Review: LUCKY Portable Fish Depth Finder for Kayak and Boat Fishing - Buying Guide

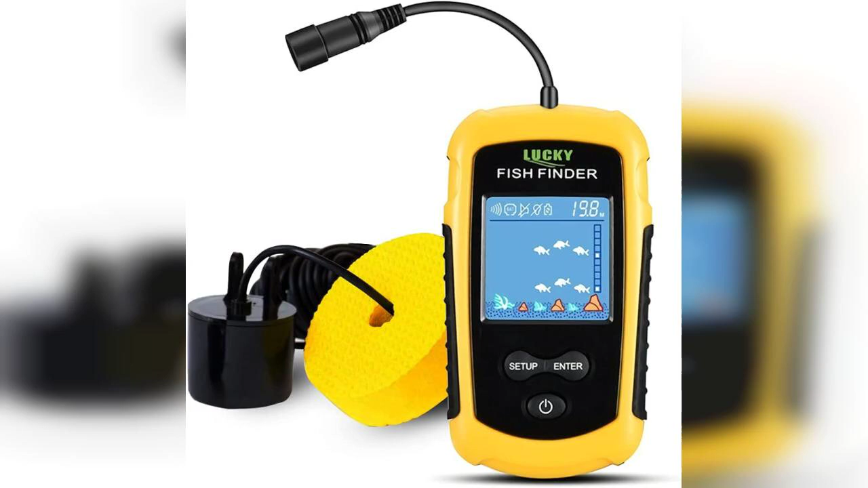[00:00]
Welcome to my channel. Today I'm excited to share my thoughts on the Lucky Kayak Portable Fish Depth Finder, a handy tool for any fishing enthusiast. If you're looking to enhance your fishing experience, be sure to check out the link to buy this product, which is pinned in the first comment. The Lucky Fish Depth Finder is designed specifically for
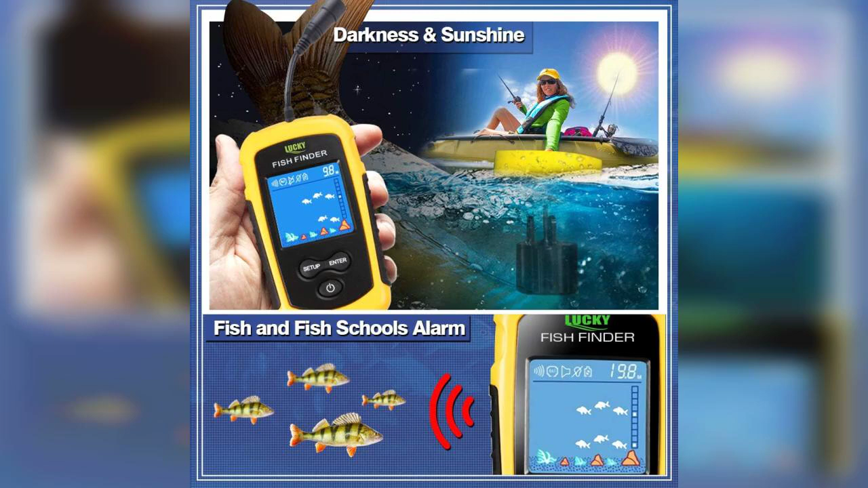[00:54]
The sonar technology is quite impressive, providing accurate readings up to 328 feet deep. Whether you're fishing in a lake, river, or ocean, this device can help you identify the best spots to drop your line. The LCD display is bright and easy to read, even in direct sunlight, which is a huge plus for outdoor use.